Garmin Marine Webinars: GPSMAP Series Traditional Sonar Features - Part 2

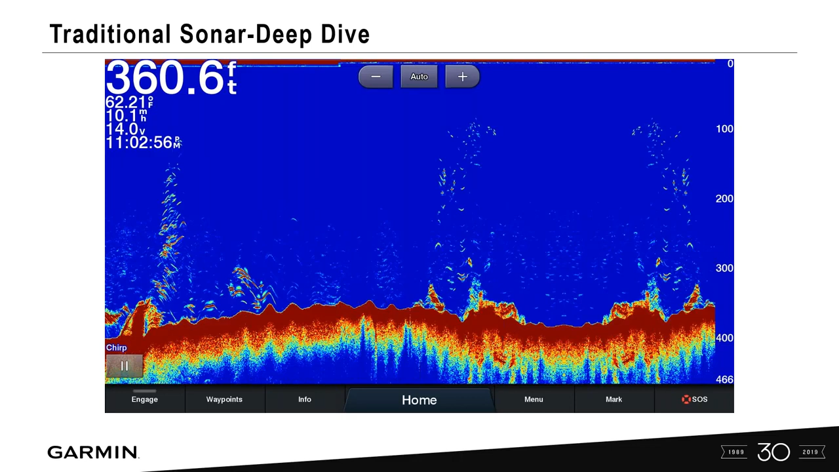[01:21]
On screen: depth 360.6 ft, water 62.21°F
So you don't have to do a deep dive into our settings, but you have that ability to do so if you think you need to improve some of the screen and appearance of what your traditional sonar will look like. Part one, so we covered some software updates,
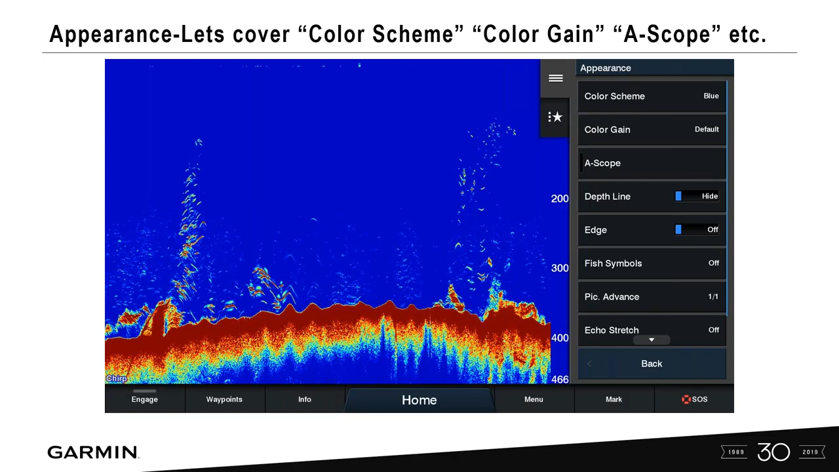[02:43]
changing of screens on a Garmin unit. That's why we make it really easy for you guys to use the Garmin units. What we wanted to do is, we come into menu, and we select color scheme, and let's take a look here.
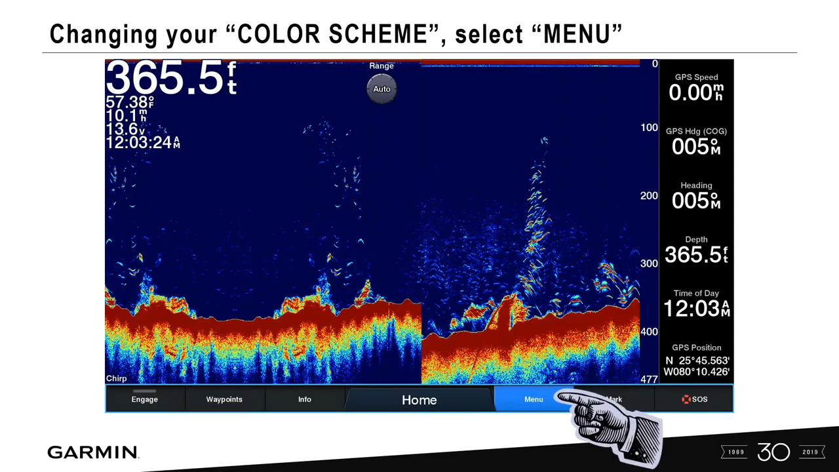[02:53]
On screen: depth 365.5 ft, water 57.38°F
So menu, sonar setup,
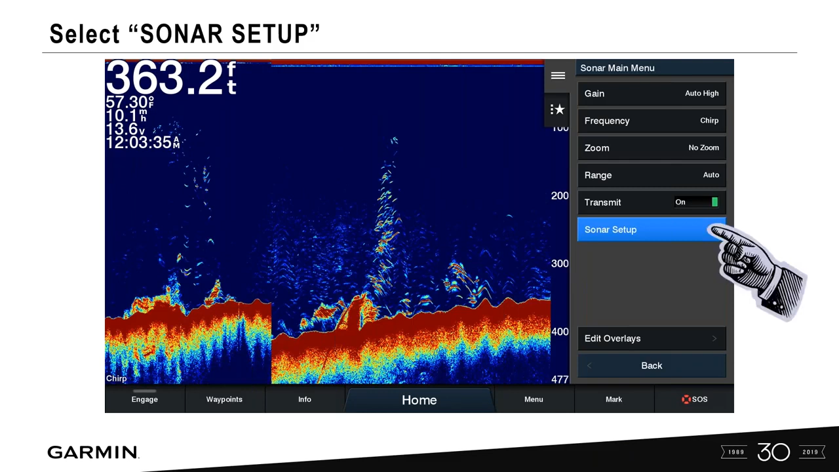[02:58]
On screen: depth 363.2 ft, water 57.30°F
appearance, and color scheme.
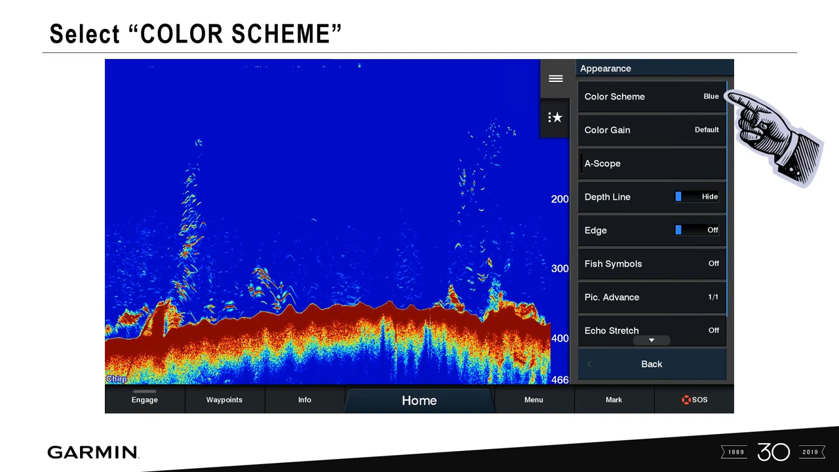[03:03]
What this allows us to do is change your color palette to something else. So default is blue. You can go in, and people like to change this because sometimes it's easier for people to see the screens in a different color. The fish and the structure become more predominant. And so it's a simple way you can go in, change your screen, customize it to the way you want to see it.
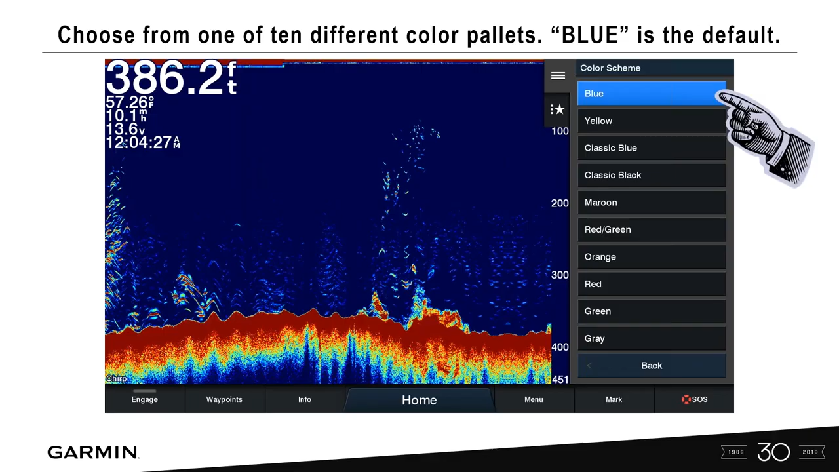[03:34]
On screen: depth 386.2 ft
Color gain. You can adjust the intensity of the color. Color. This is going to highlight the color gain, and remember, this is on traditional transducers.
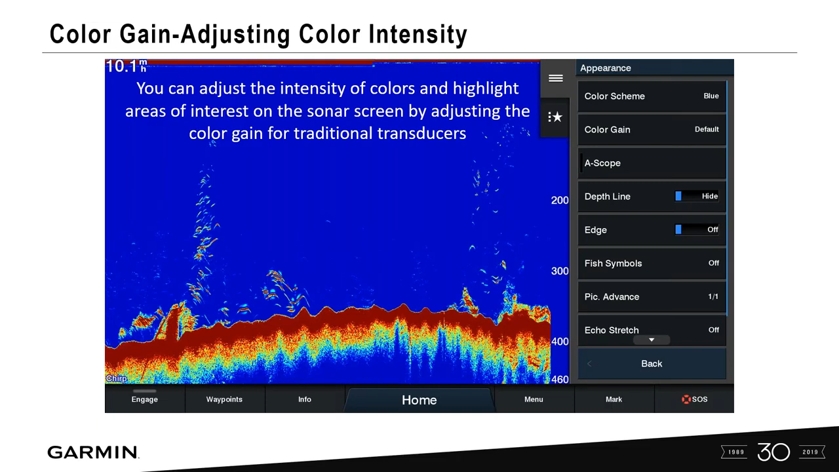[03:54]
So the way that we do it is under appearance, we'll select color gain, and try this. So the default setting is great, but try a negative eight on the color gain to help identify between hard and soft bottom, okay? Remember this because we're also going to do something different on echo stretch in order for those arches here or chevrons to become a little bit more predominant or easy to see.
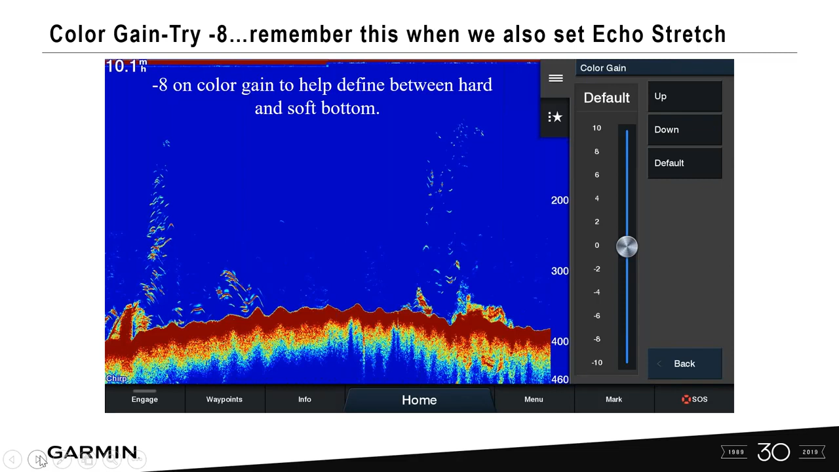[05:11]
as symbols appearing on the screen itself. So just try that. Remember, the default setting is fine, but if you want to try this, this is what some of our pros, we actually have them set up as. So let's move on here. Ascope. Ascope. I would say this is probably one of our most underutilized advanced settings that you're going to see.
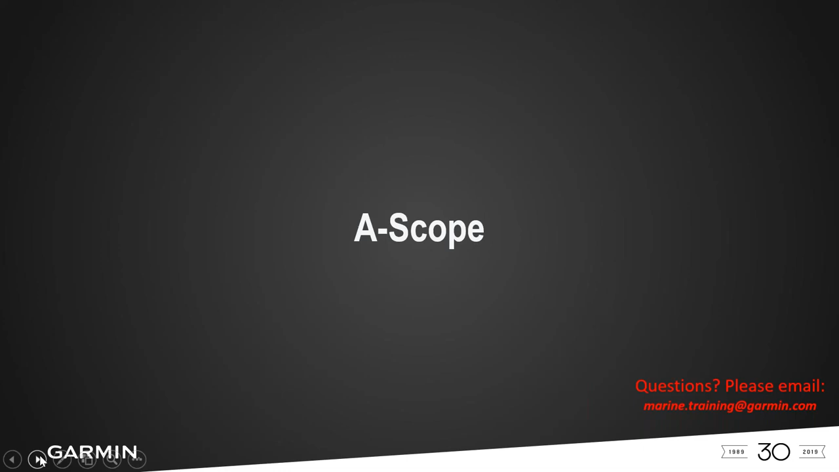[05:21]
What Ascope allows you to do is it adds this column right here, okay? So same thing.
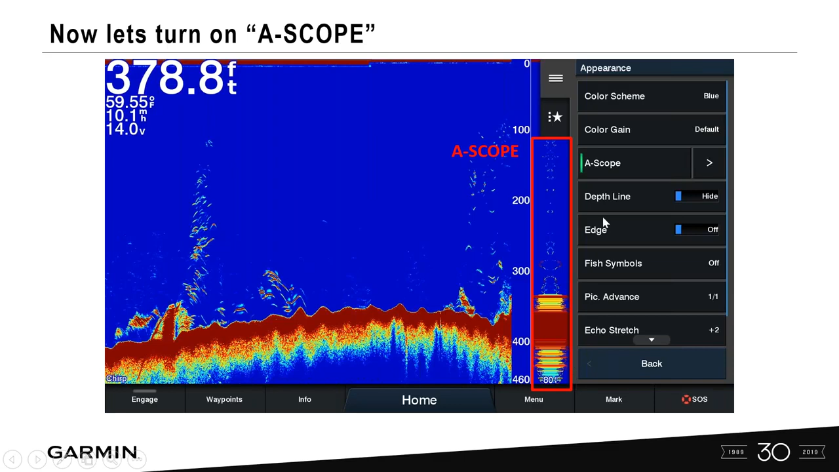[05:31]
On screen: depth 378.8 ft, water 59.55°F
Under appearance, you're going to go into Ascope and turn that on. Now, what Ascope does is it gives you this identifier, which allows you to see targets in real time scrolling across the screen. It also gives us down on the bottom here a number. So that's how much at the bottom that we're actually viewing, okay?
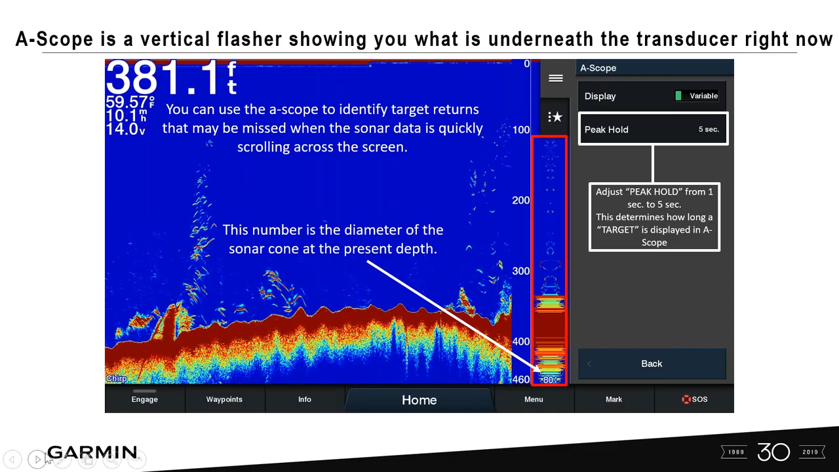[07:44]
On screen: depth 381.1 ft, water 59.57°F
We wanted to see those a little bit longer until it actually painted it on our history screen here. So that is the A scope. It's a really good addition to add on to your sonar just under your settings. Depth line, very simple, very easy.
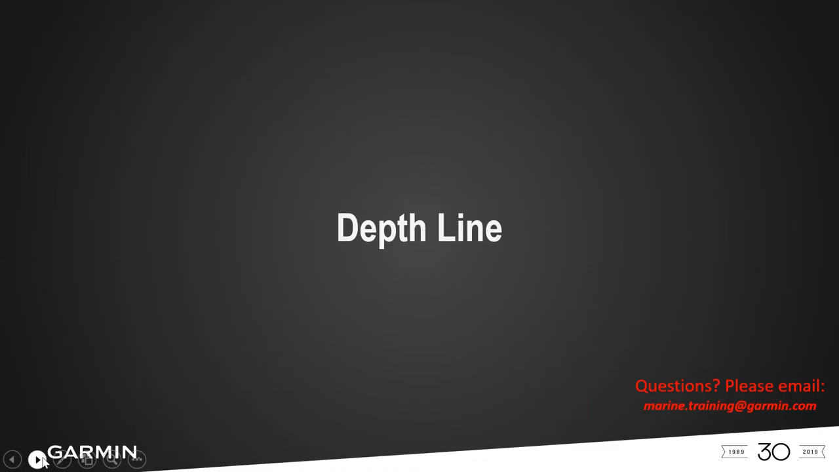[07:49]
Same thing, if we're going in here, we're going to be under appearance. We go into depth line. Hidden is the default. We can turn it on. And this just gives us a reference point.
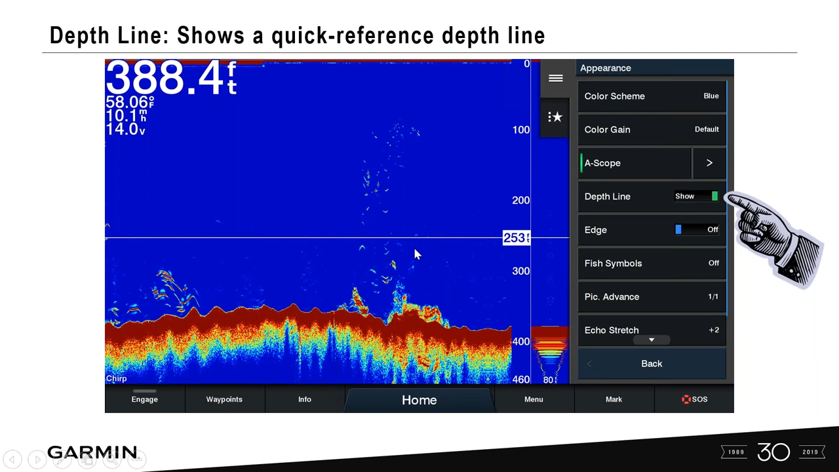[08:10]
On screen: depth 388.4 ft, water 58.06°F
In this instance here, we've got 253 feet. And that tells us, you know, if we're targeting fish at a certain depth, it just gives us a better visual reference to that particular depth.
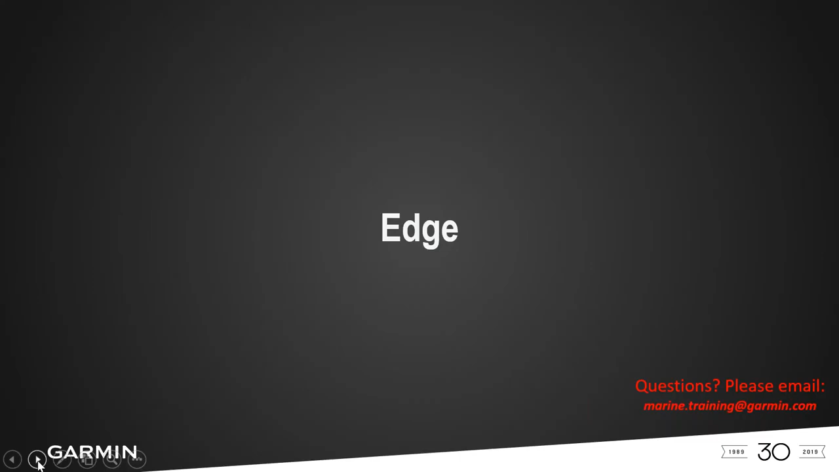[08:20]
Edge. So what edge will do is it actually highlights the strongest signal from the bottom to help define hardness or softness of that signal.
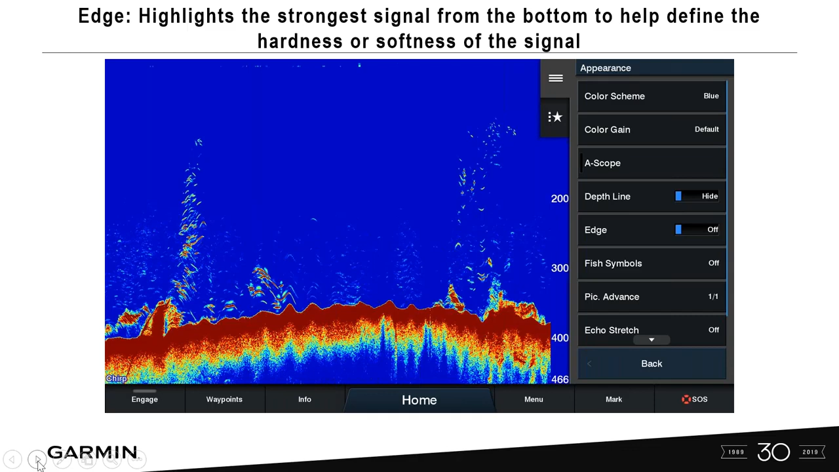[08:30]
Okay. Same thing. Very simple. Very simple. Turn edge defaults to off. We can turn it on. And then this will give us, you know, the visual picture of a harder or softer bottom. Keep in mind that these are screenshots from a sonar simulator here.
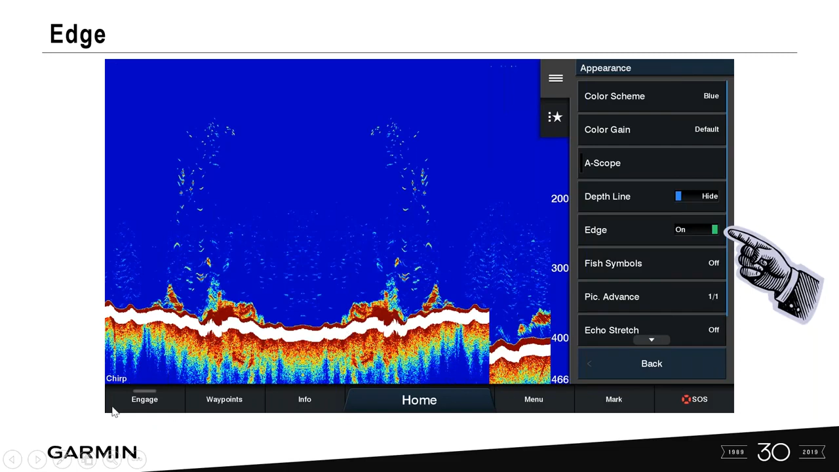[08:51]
Fish symbols. So we actually added this.